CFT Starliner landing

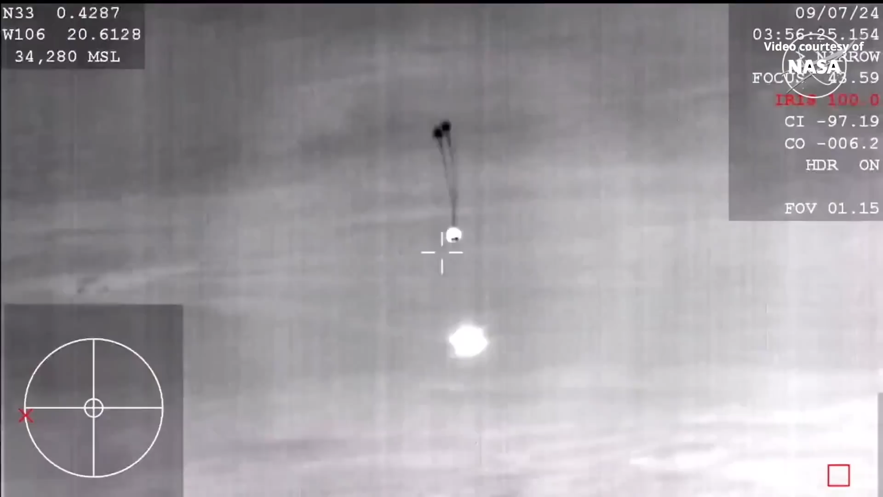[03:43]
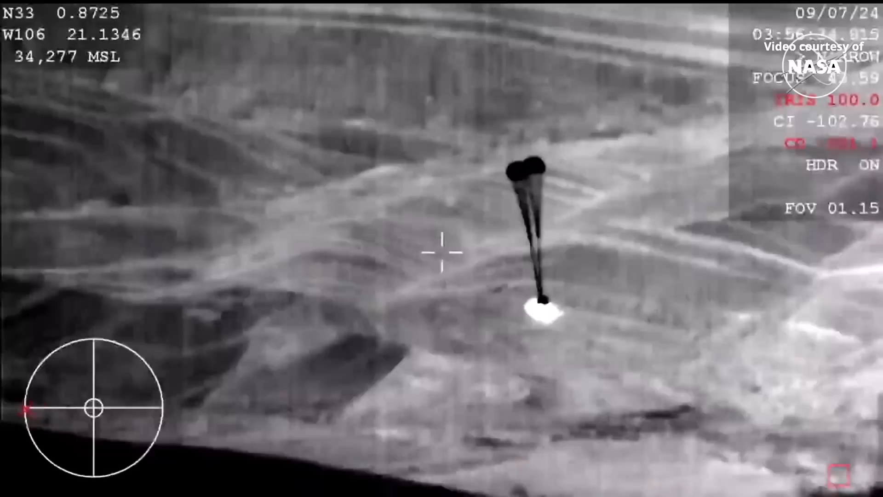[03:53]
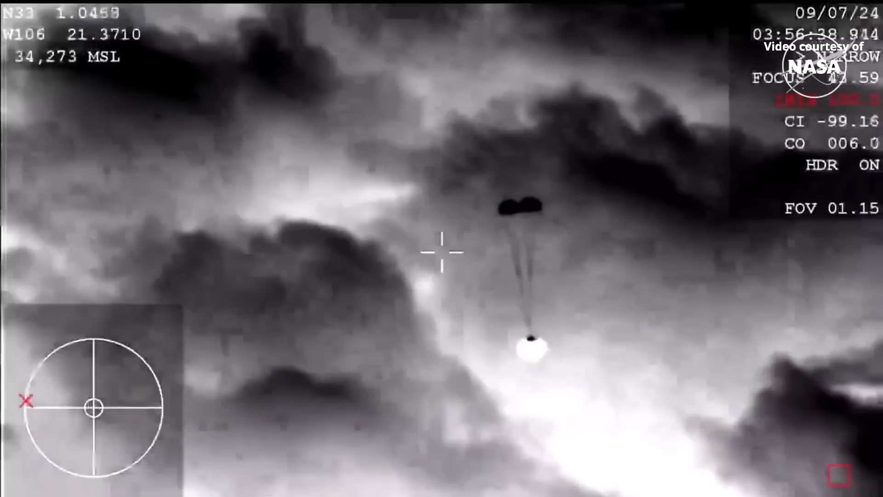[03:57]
They slow the vehicle down initially until it gets to a
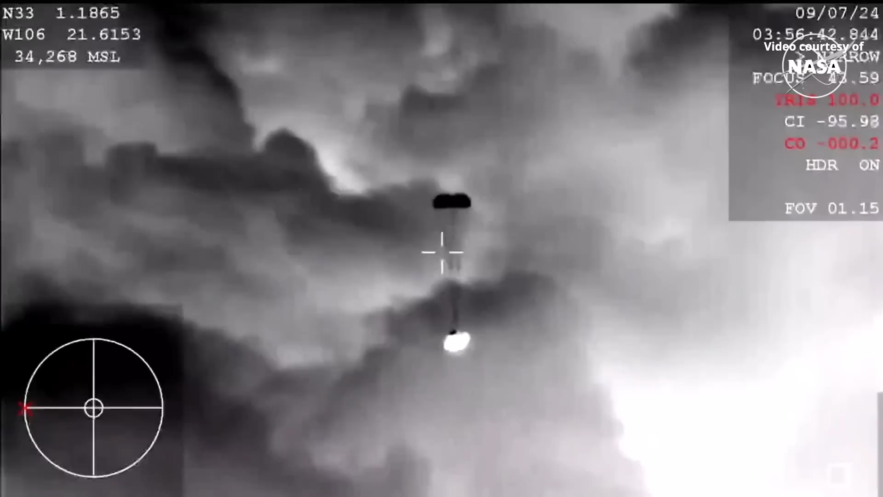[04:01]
safe speed for the enormous main parachutes to follow.
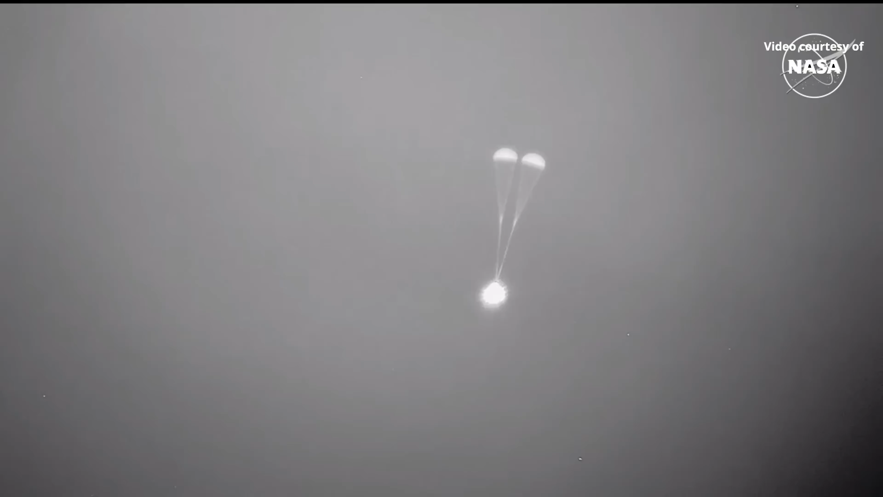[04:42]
The next thing we're going to see here is the three main parachutes come out. And everything will happen pretty quickly from that point on.
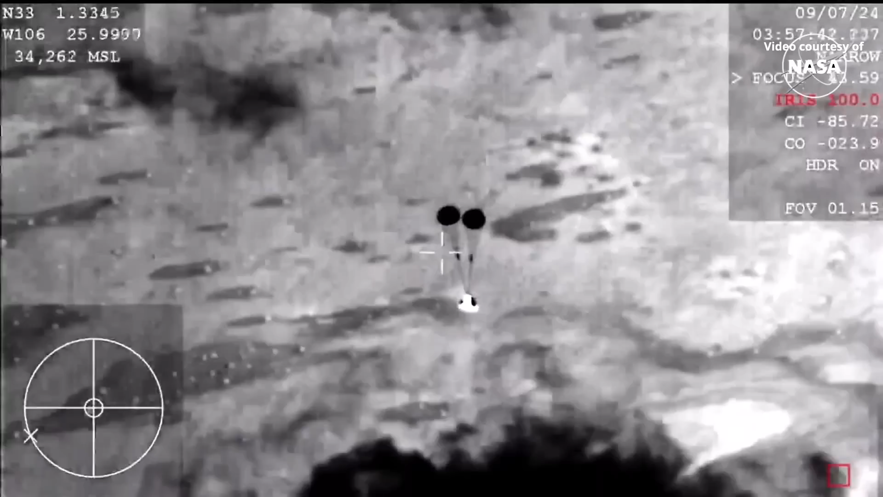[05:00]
That makes way for the landing airbags to deploy.
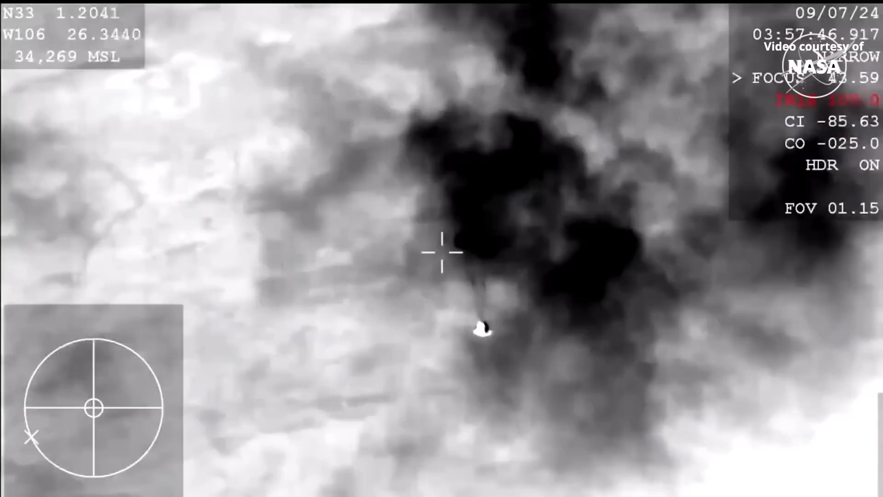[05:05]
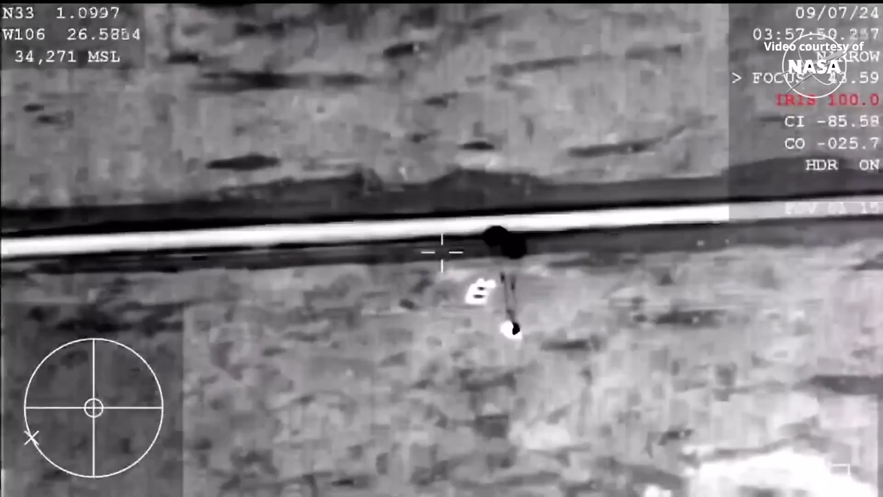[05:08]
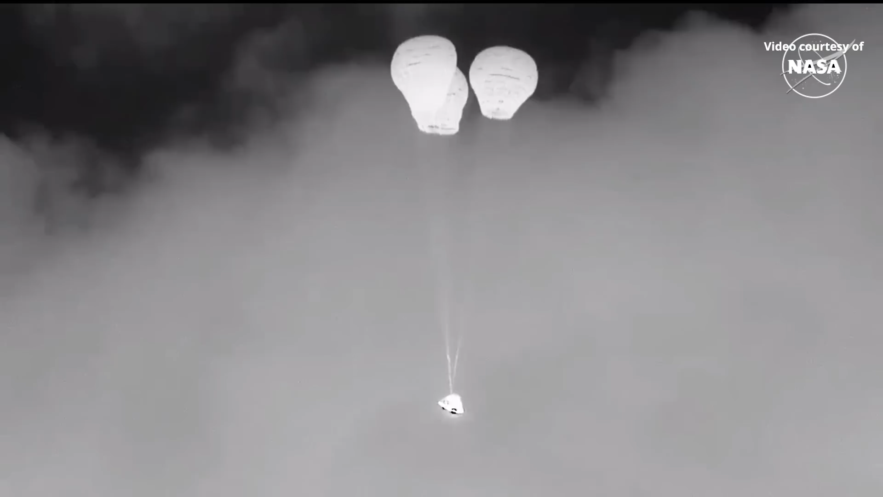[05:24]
And the teams at the landing recovery teams report that they heard booms as those came out. Three good mains fully open there.
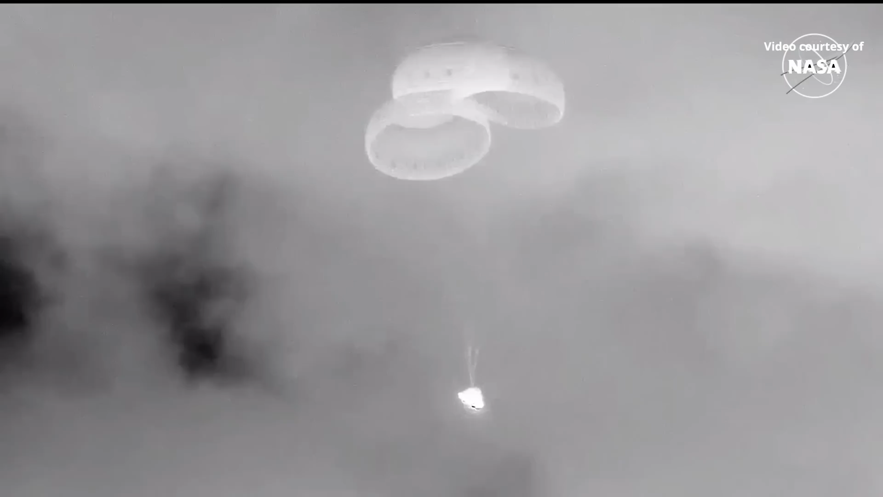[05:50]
Just a little over two minutes until the expected landing time. And we heard the rotational handle has been released so you can see that tilt evened out. Next up is the back heat shield jettison. And there it goes. That again makes way for the airbag inflation. Nice to see that. You can see the airbags deploying there on your screen.